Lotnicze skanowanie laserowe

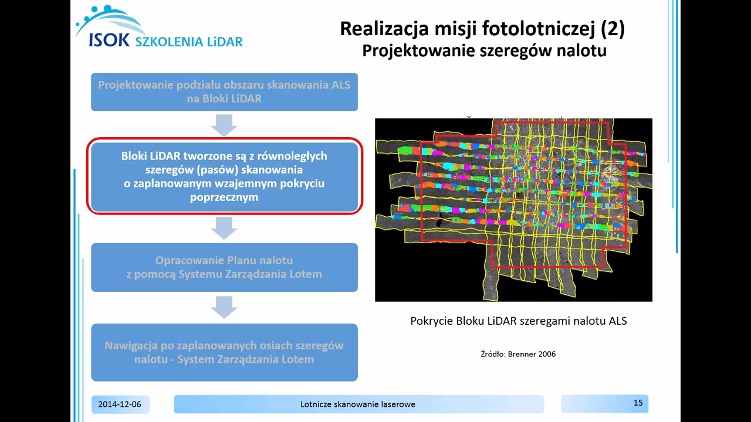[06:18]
Każde z tych bloków pokrywa się równoległymi szeregami skanowania o częściowo wzajemnym pokryciu poprzecznym.
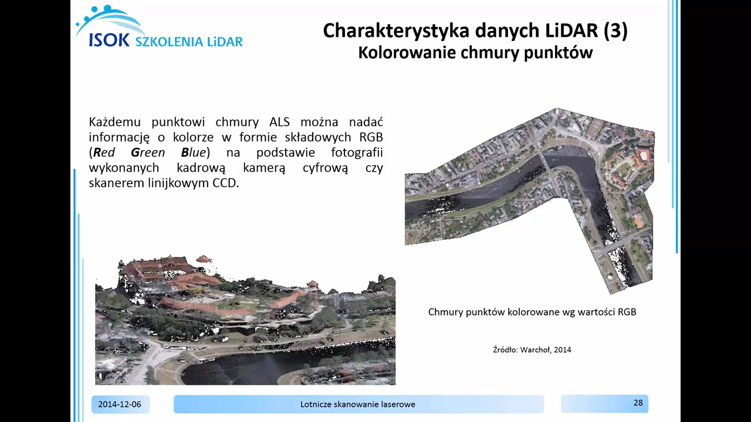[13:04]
od której odbił się promień laserowy. Aby uzyskać taki efekt, wraz z rejestracją skanerem laserowym, wykorzystuje się równoległe fotografowanie. Możliwa jest także rejestracja kilku odbić pojedynczego impulsu laserowego. Jeżeli impuls trafi na obszar zadrzewiony, to pierwsze częściowe odbicie nastąpi od korony drzewa. Reszta energii przejdzie przez koronę, odbije się od powierzchni gruntu, m.in. skrajnymi odbiciami mogą pojawić się odbicia pośrednie, niektóre systemy laserowe rejestrują tylko pierwsze, ostatnie lub oba odbicia, tzw.
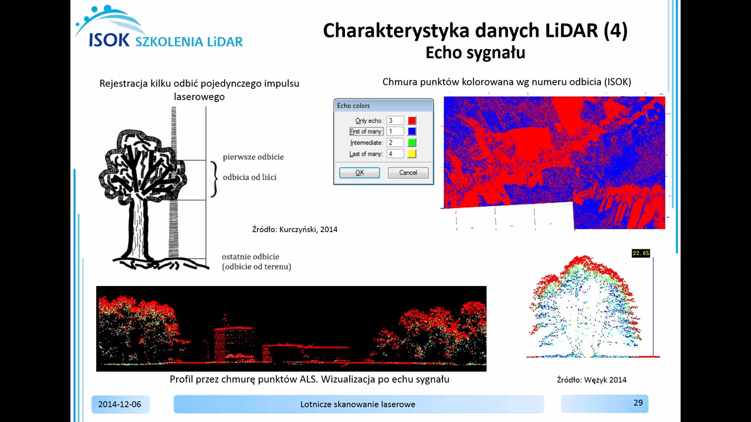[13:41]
echa. Istnieją systemy rejestrujące odbicia pośrednie, nawet do pięciu odbić oraz systemy rejestrujące pełny kształt pali powracającej, co umożliwia na etapie obróbki wyekstrahowanie wielu odbić.